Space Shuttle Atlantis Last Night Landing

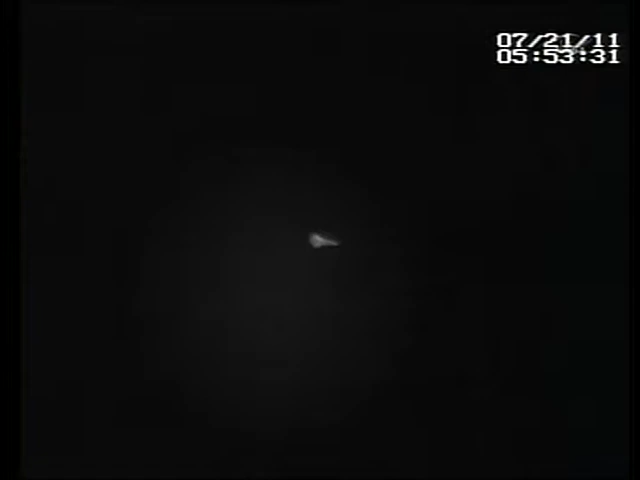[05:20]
Commander Chris Ferguson now flying Atlantis, three-and-a-half minutes until touchdown.